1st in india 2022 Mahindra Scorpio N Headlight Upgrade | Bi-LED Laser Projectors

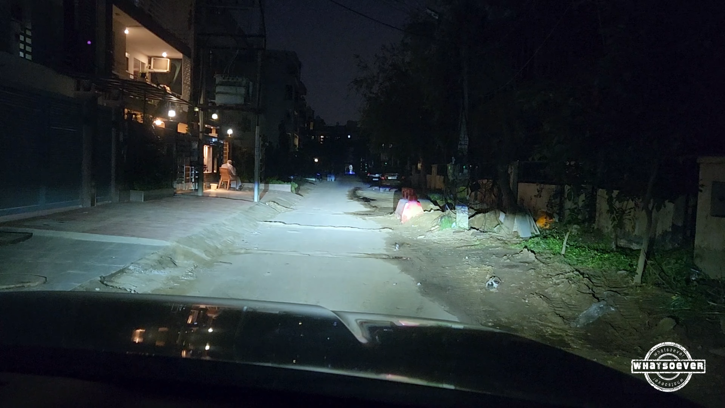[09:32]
तो अब ये 0 पे सेट कर दिया है एंड चेक आउट द हाई बीम। सो एज यू कैन सी गाइस, दिस इज अ परफेक्ट एग्जांपल,
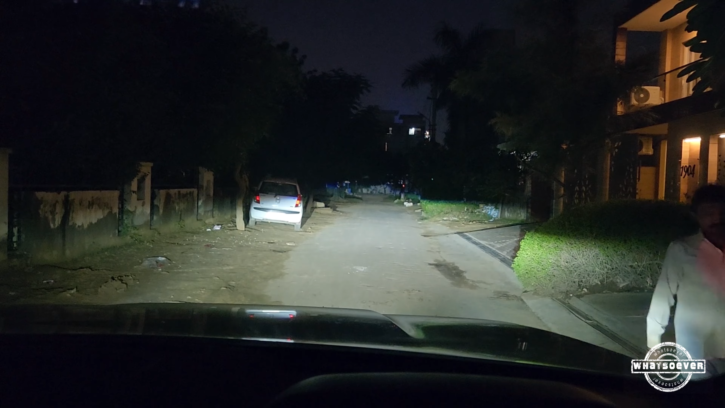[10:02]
बाकी एक बार गाड़ी यहीं पे चलते हुए आपको वो दिखा देता हूँ कैसी इसकी जो अलाइनमेंट है. स्प्रेड कैसा है इसका सब आपके सामने है.